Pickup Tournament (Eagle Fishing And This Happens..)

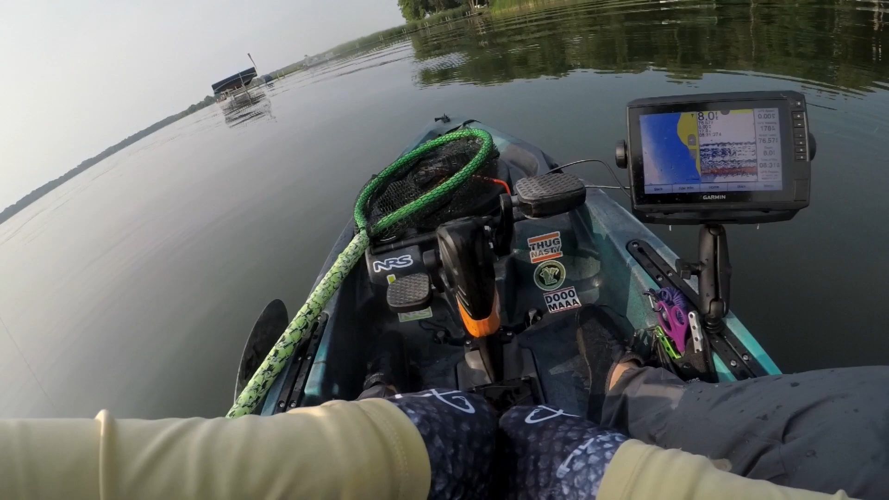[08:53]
Wow, this one has teeth. But he's got a lot of teeth. Short, fat guy. He's got that gash on him.